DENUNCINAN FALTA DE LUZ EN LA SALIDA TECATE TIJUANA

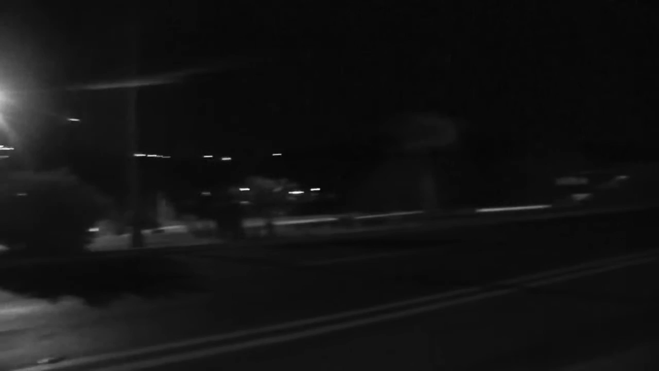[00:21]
estas permanecen apagadas, por lo que los accidentes como atropellamiento no se pueden descartar. Algunos trabajadores de ese lugar comentan que son muchas las personas que salen de sus trabajos y tienen que cruzar la carretera para llegar a sus hogares.